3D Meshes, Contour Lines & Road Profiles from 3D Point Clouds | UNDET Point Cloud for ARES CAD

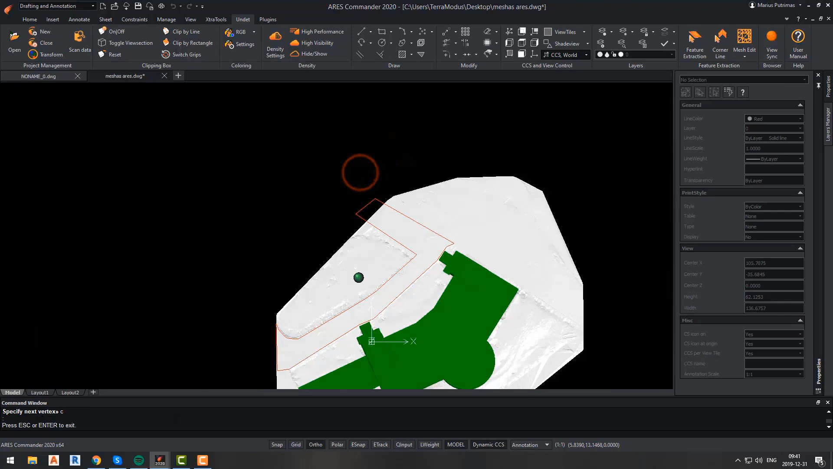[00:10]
We will discover the new mesh addition and the extraction commands of its characteristics.
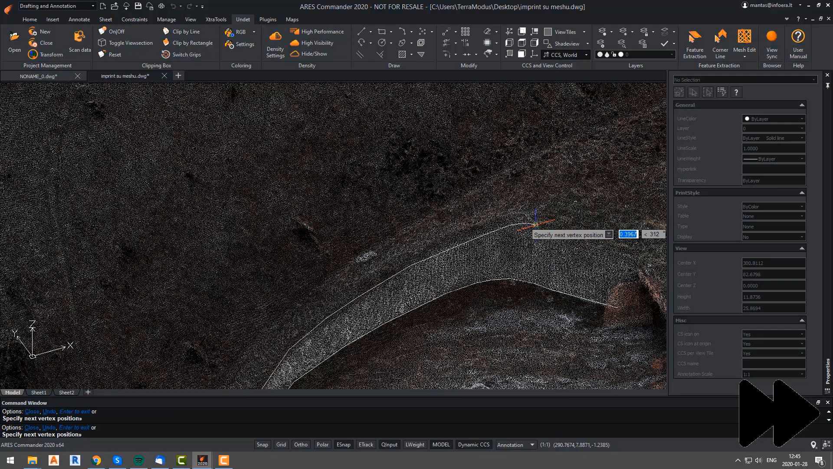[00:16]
Finally, we will see how to extract contour lines and road profiles from a 3D point cloud.
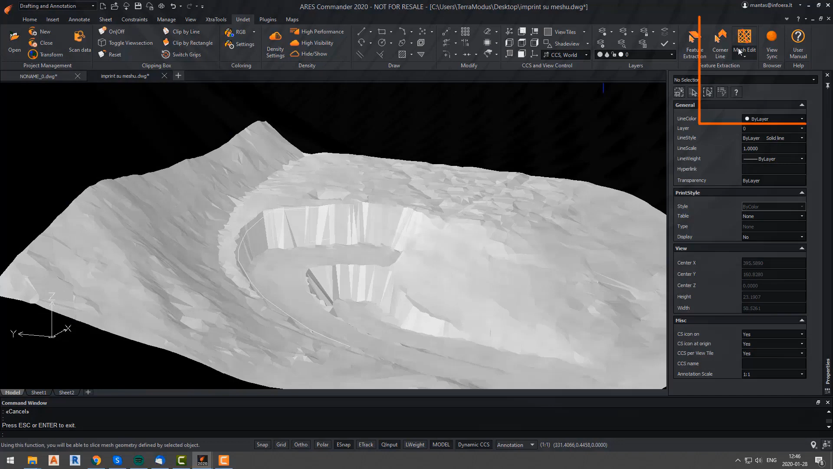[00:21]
New mesh edit features of undet in ARIS Commander 2020. In this version, we introduce a whole new mesh management and edit functionality.
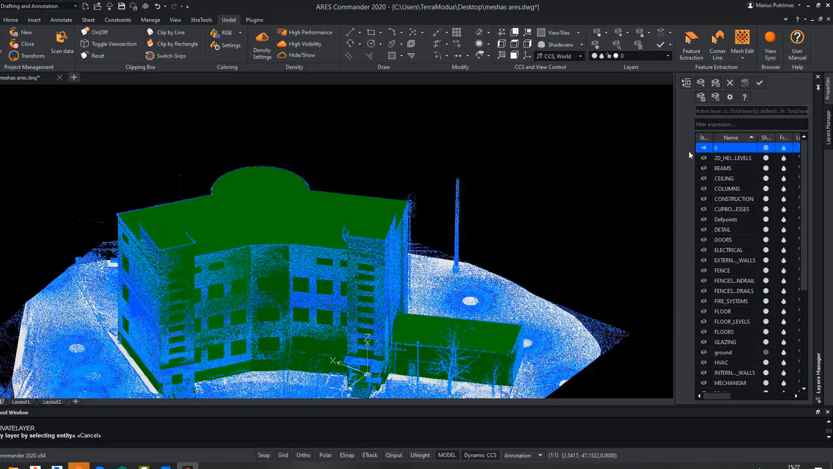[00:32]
All mesh edit functions will be located in a feature extraction tab in the undet ribbon menu under the mesh edit button.
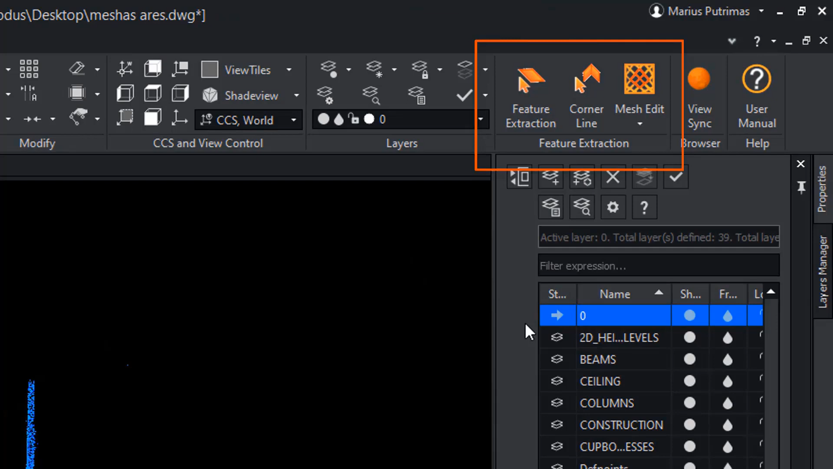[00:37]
With the mesh edit options, you will be able to decimate the current mesh, slice or imprint mesh, erase mesh faces and close mesh holes. Some of those functions are self-explanatory while others are a little bit more complex.
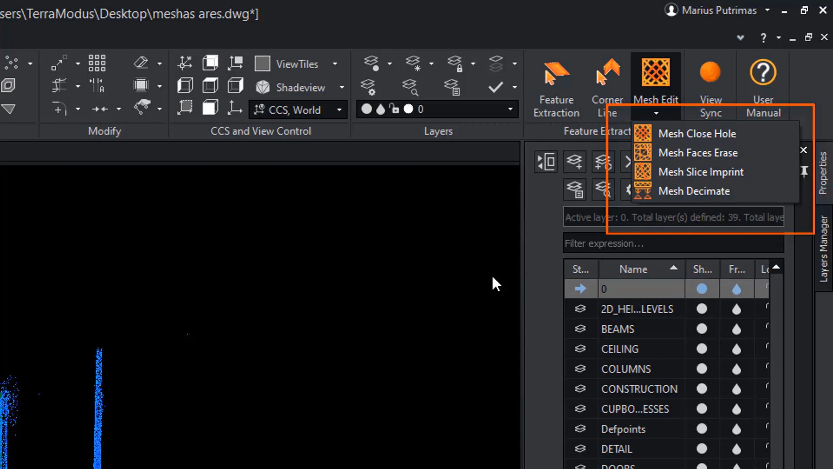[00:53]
First of all, we will create the site mesh.
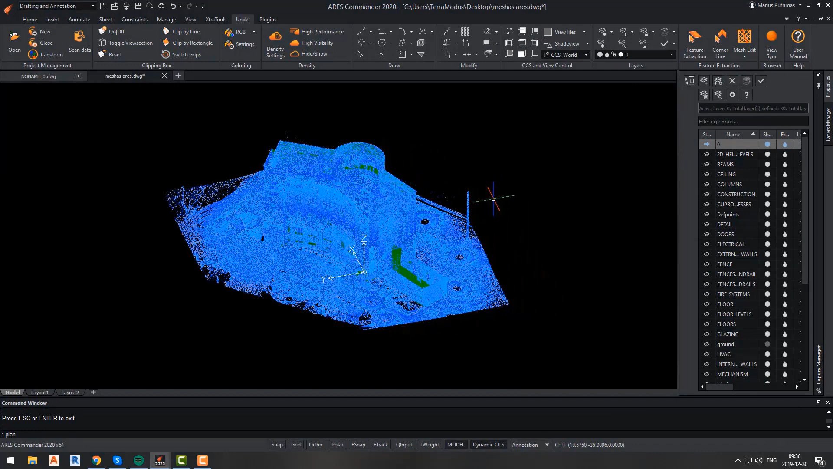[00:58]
Here, we have a very basic 3D model of our building to help us understand the situation more clearly.
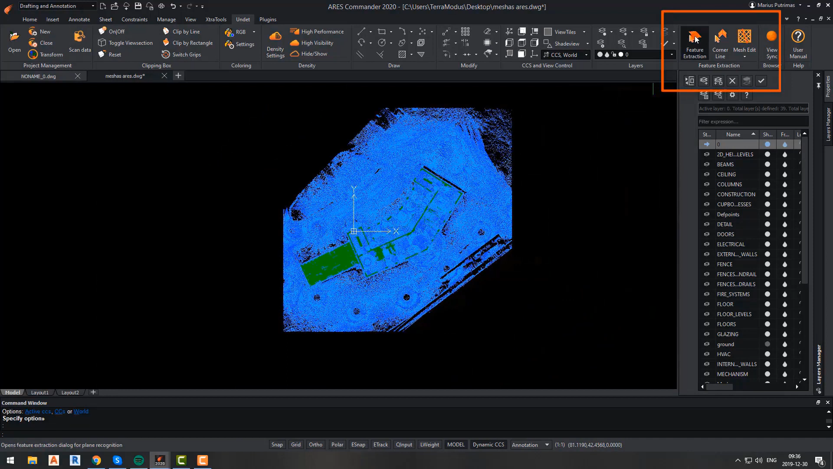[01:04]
To create a site mesh, we will run the feature extraction function. In a pop-out window, we will select the find plane option. And we will select any flat surface point in our point cloud. I will click anywhere on the road since I know it is flat enough.
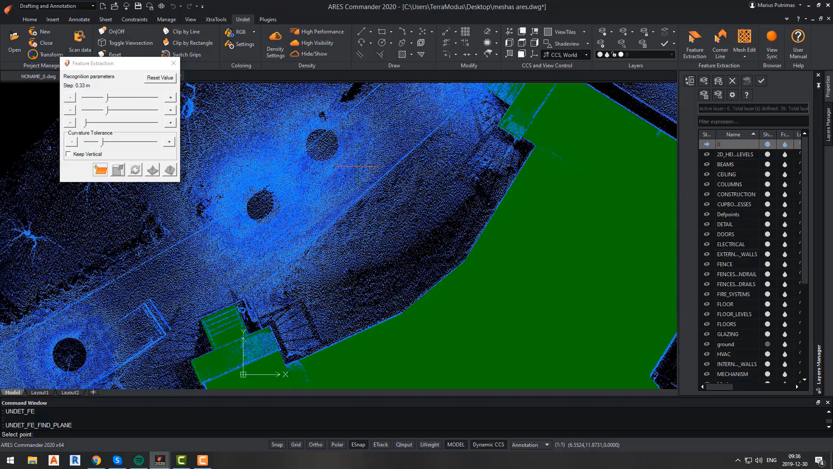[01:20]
Here, you should try to avoid selecting a point which is not on the surface plane. For example, a bush, car, tree or something like that. Because this will result in the mesh not being accurate. So once we select a point, we will have to change the recognition parameters by adjusting the step size and curvature tolerance. Here, our plane should be a couple of meters in size.
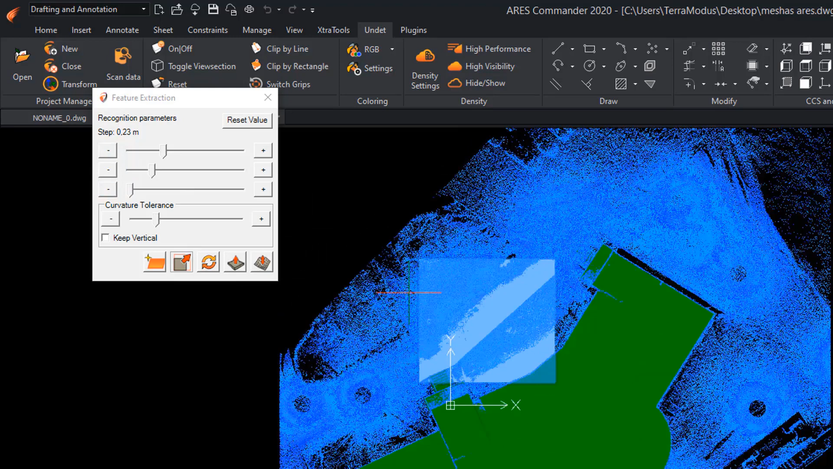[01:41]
This will allow Undeat to calculate and generate the mesh more precisely. After our plane size is good, we can go ahead and create the mesh by clicking Convert to Mesh button in a pop-out window. Here, you will be asked if you want Undeat to calculate the mesh for all visible point cloud extent or just for the recognized plane. In this case, I want Undeat to calculate and generate the mesh for all of my site, so I will click Yes. If I would like mesh to be calculated for the plane, I would choose No.
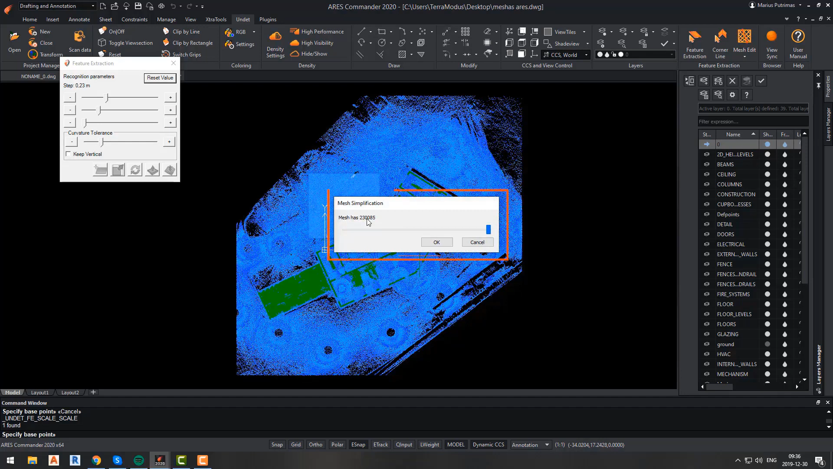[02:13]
So after the calculation is completed, you will have the option to reduce mesh faces count by simplifying it. I will keep all of the mesh faces because the mesh decimation can be performed at any time with our mesh edit functions.
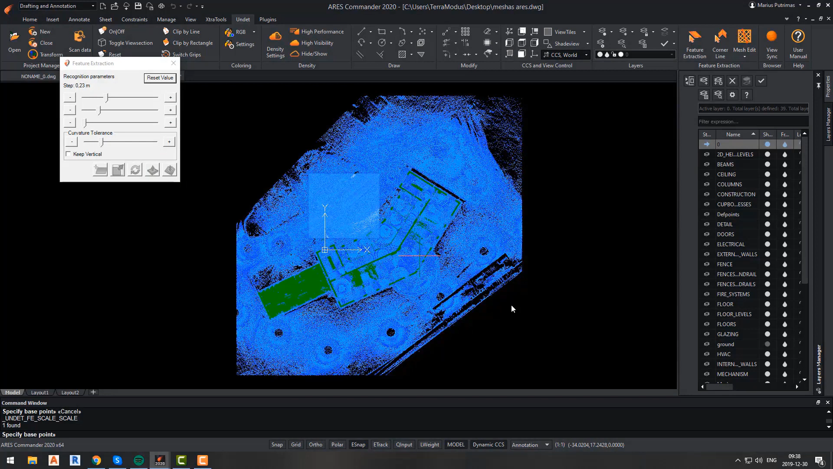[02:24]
And that is it. We have our surface mesh.
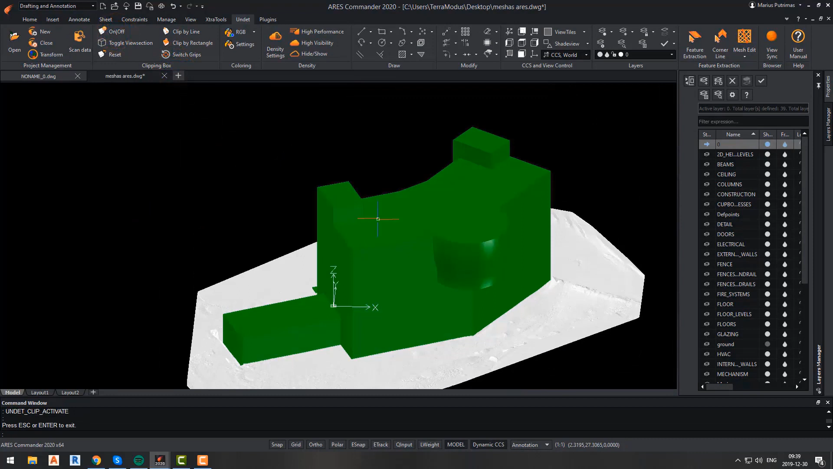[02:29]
Now, we will walk through our mesh edit functionality. We will start with the mesh decimate function.
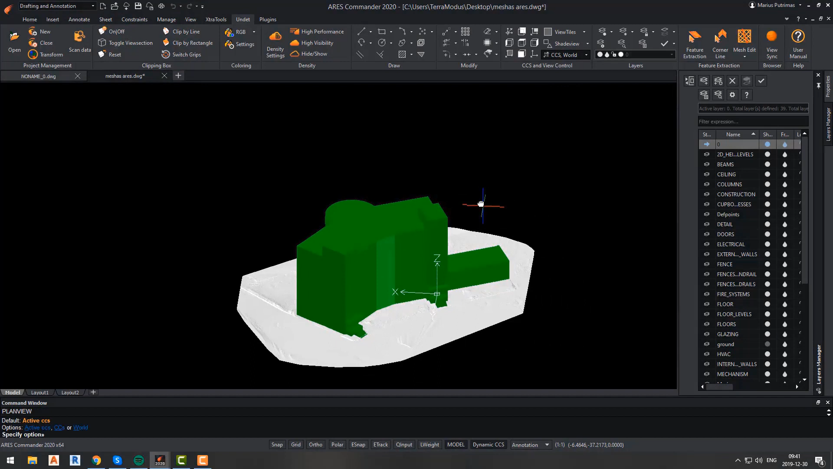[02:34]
As I said before, it can be done any time. It will allow you to reduce the total count of faces of your mesh.
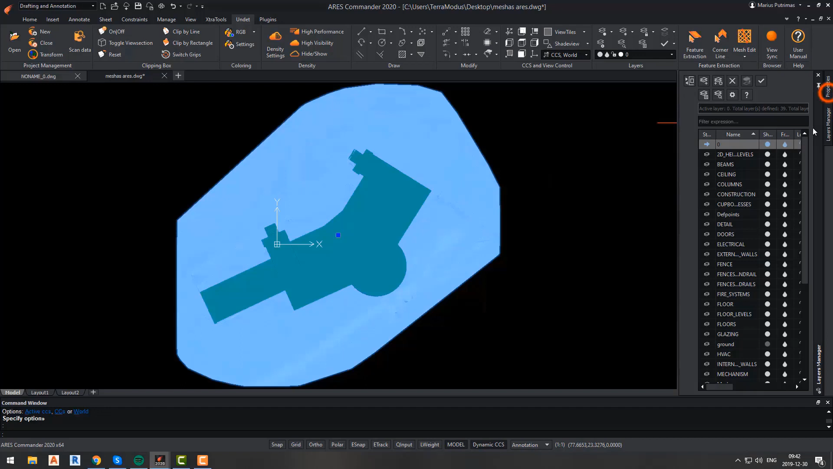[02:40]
This function is really simple but can be very useful. To perform it, click the mesh edit button and then select the mesh decimate option. After that, you will be asked to select the mesh and enter a value percentage reduction. In this case, I will enter 0.1, so it means that my mesh will have 10 times fewer faces than right now.
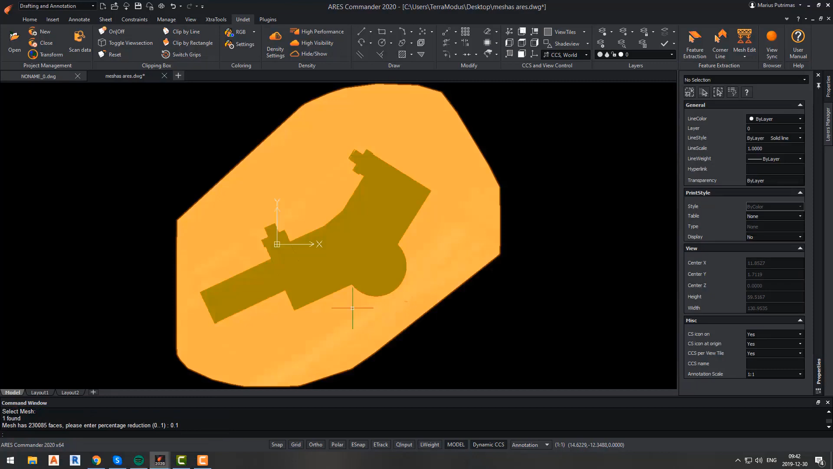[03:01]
This function is useful because working with meshes that have hundreds of thousands of faces might have an impact on your computer performance.
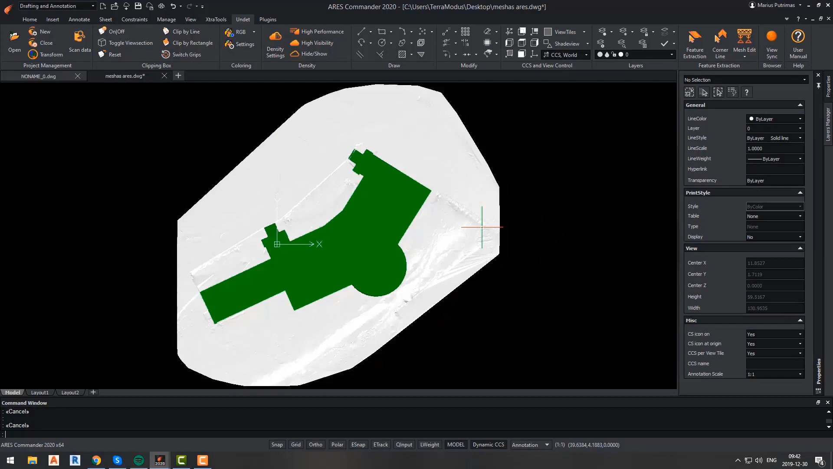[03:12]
And mesh decimating will allow you to avoid it and will make yours work faster and smoother.
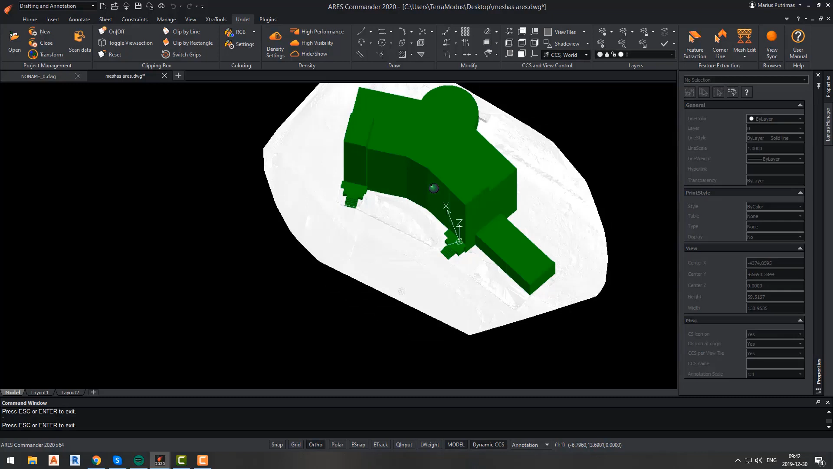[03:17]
The next function that we are going to talk about is the mesh slice imprint function.
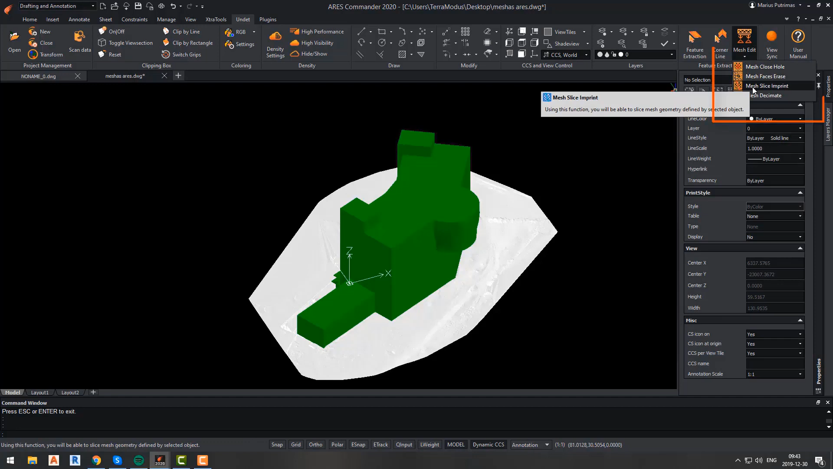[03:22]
This function is a little bit more complex since there are a couple more options to select while performing it. Basically, this function will allow you to slice, imprint or draw a projection to your mesh. While performing any of those functions, the first step is to select a coordinate system. You can choose from a world coordinate system or user coordinate system. After that, you will be asked which option you want to select. Imprint, slice, project or project and slice.
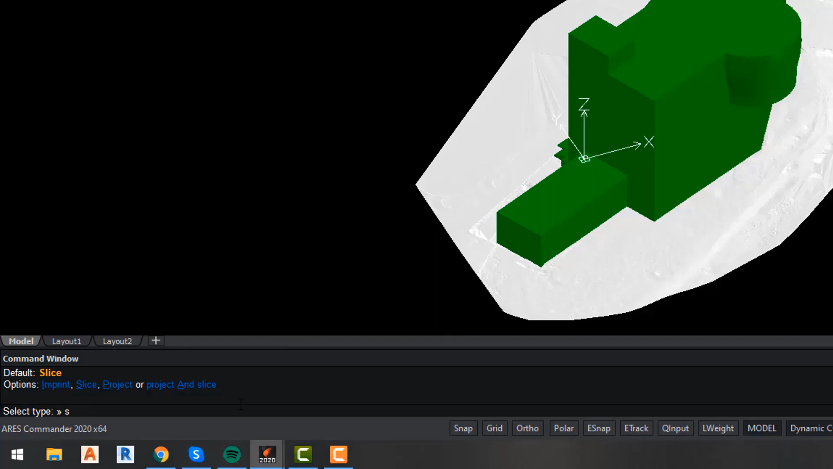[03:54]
After selecting any of these options, you will have to select a mesh and then the last step is to select an object whose geometry will define the area to which the function will be applied.